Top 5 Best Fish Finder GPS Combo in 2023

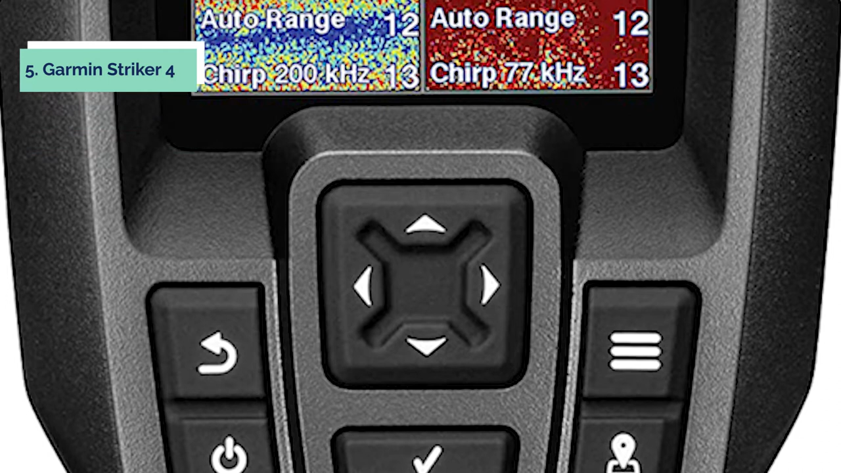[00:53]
The Garmin Striker 4 fish finder with Chirp transducer is the ultimate fish finder for serious anglers. The power of Simple offers a keyed interface with dedicated buttons.
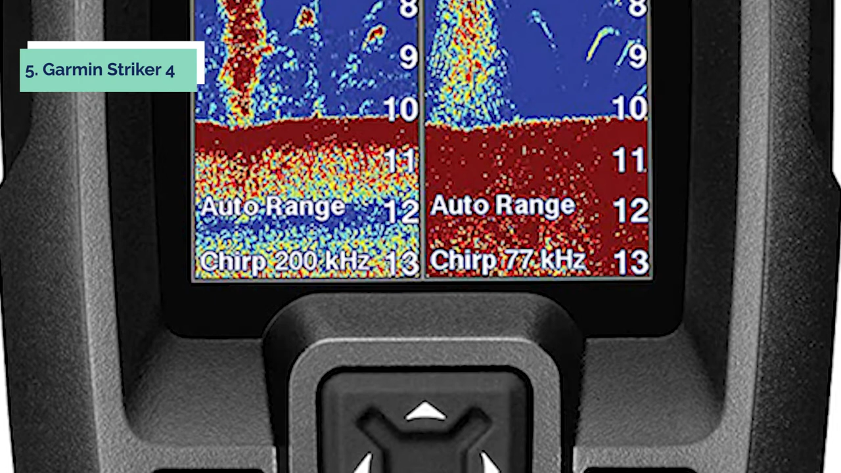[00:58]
The device is easy to use and easy to install.
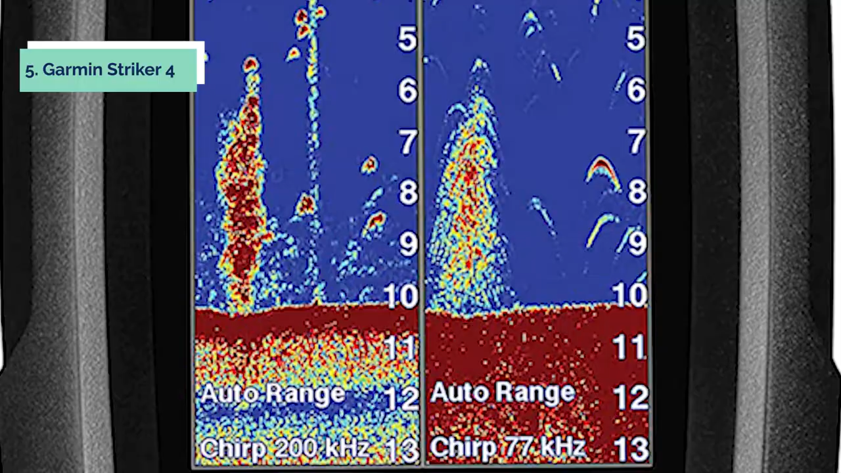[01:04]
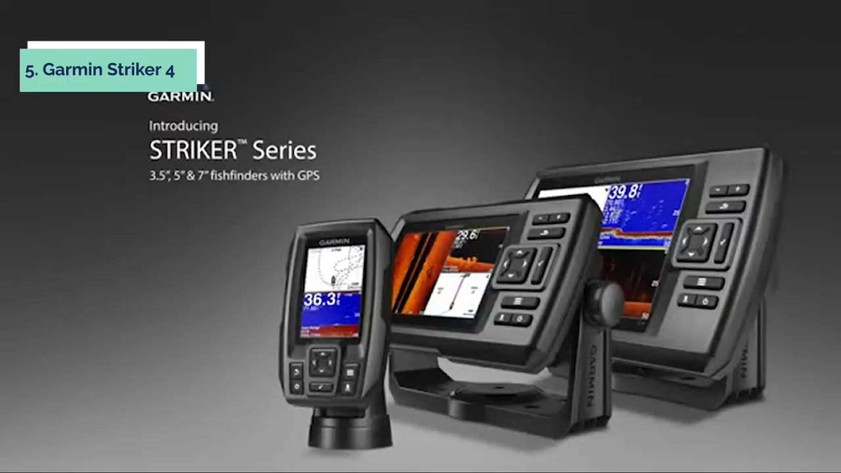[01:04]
It features a high-frequency sonar that gives near-photographic images with detailed representations of objects, structure, and fish.
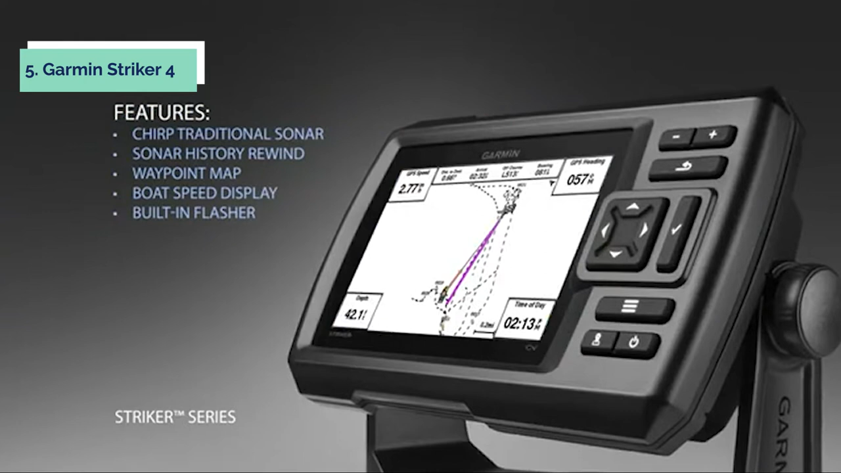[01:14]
The clear VU scanning sonar shows you more of what's in the water around your boat. Available in 3.5, 5, and 7-inch display sizes,
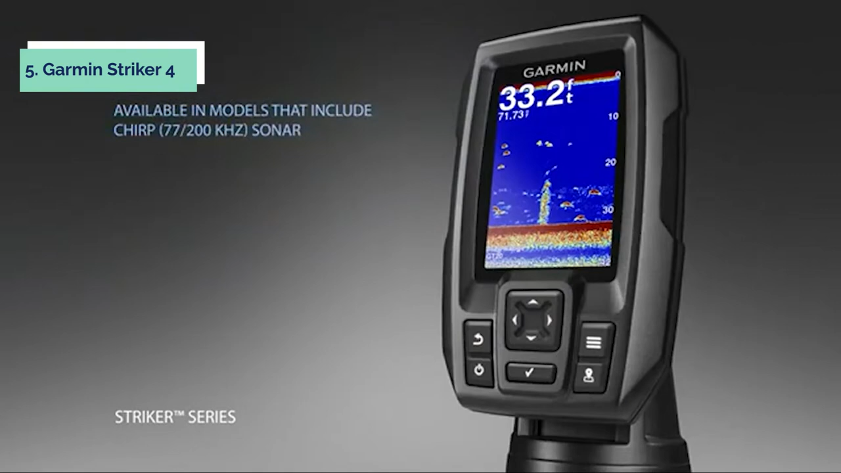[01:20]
On screen: depth 33.2 ft
this fish finder has a water rating of IPX7 and the maximum depth of 1,100 feet.
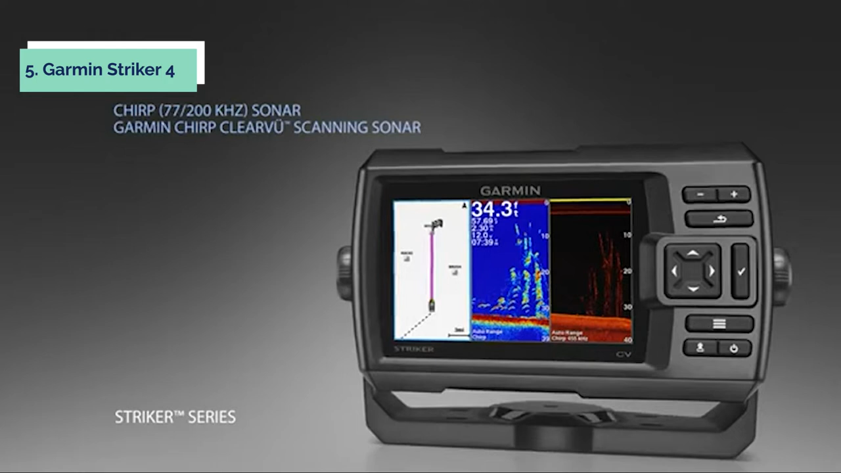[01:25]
A micro SD card slot and a USB port give you plenty of options for viewing and saving sonar recordings.
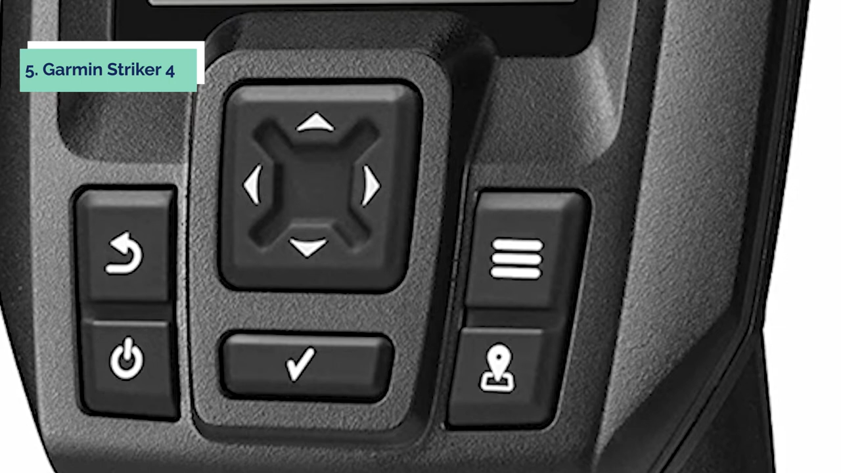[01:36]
The high-resolution, sunlit color display with an LED backlight is viewable in direct sunlight. You can adjust the brightness level to suit your preferences.
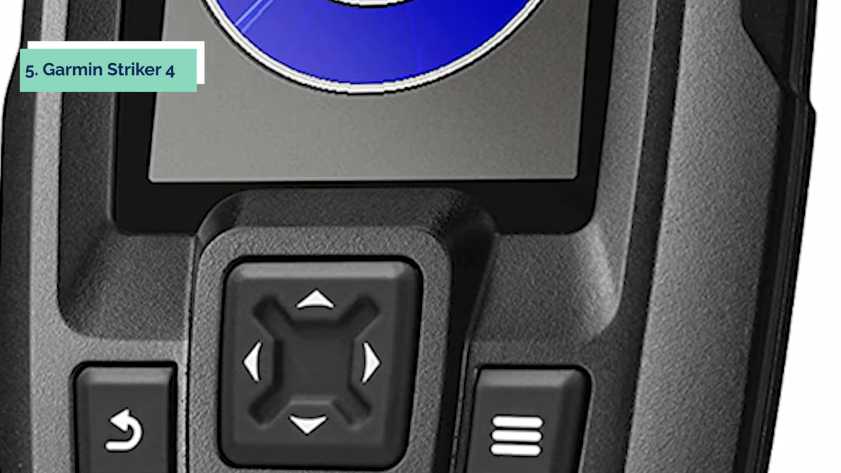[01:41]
This fish finder features Chirp transducer technology that provides clear images of fish and underwater structures as deep as 1,100 feet below the water's surface.
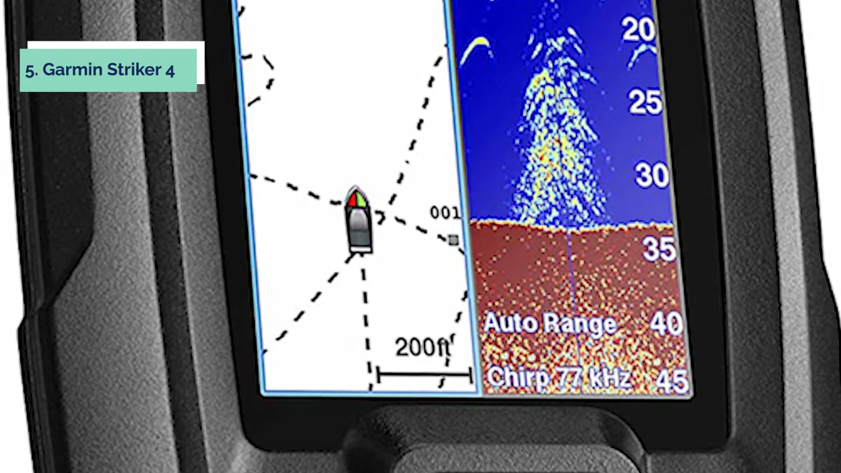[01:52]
The GPS enables you to mark fishing spots or create routes. It also assists with current speed and distance traveled through the water.
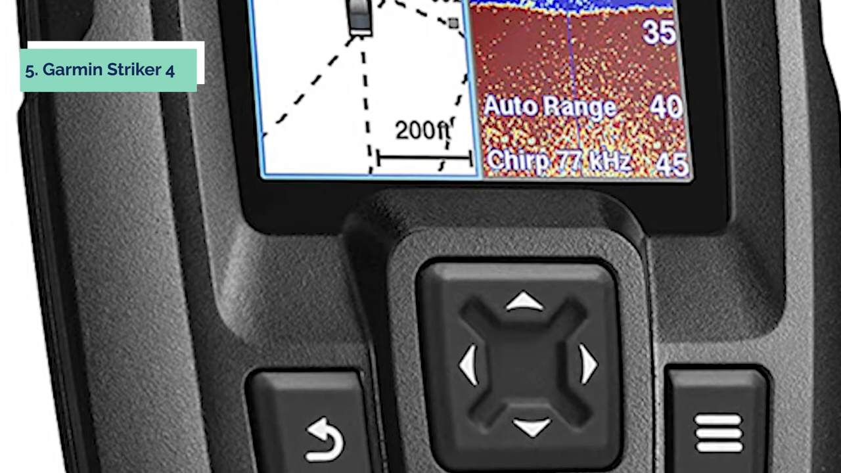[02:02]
This Garmin fish finder offers nine levels of adjustable sensitivity, vertical imaging, and bottom lock to clarify what's beneath your boat when waters are muddied.
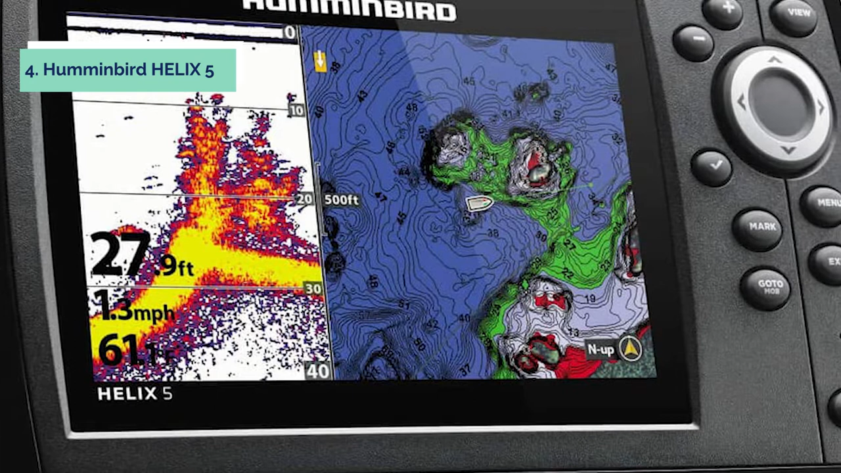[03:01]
On screen: depth 27.9 ft, speed 1.3 mph
The unit may be installed in several ways, such as flush mount, transom mount, or trolling motor mount.
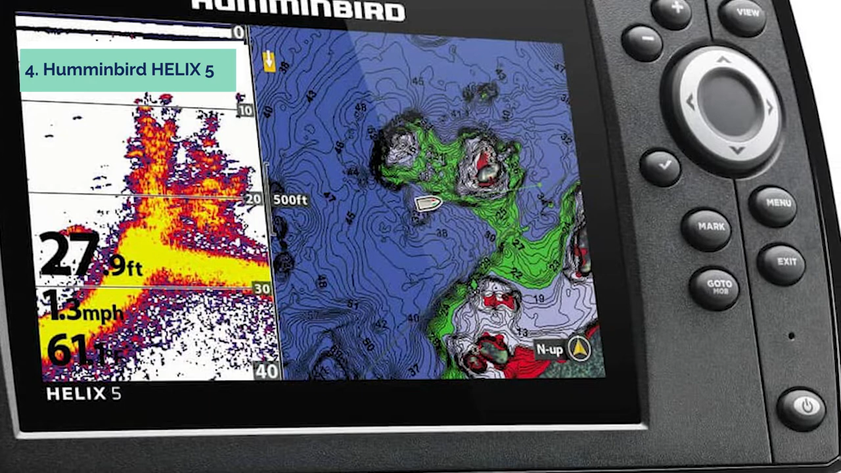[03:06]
On screen: depth 27.9 ft, speed 1.3 mph
You'll want to start by exploring the different depths of the water that surrounds the area you're fishing in. The fish finder will show shallow, deep, and wee beds.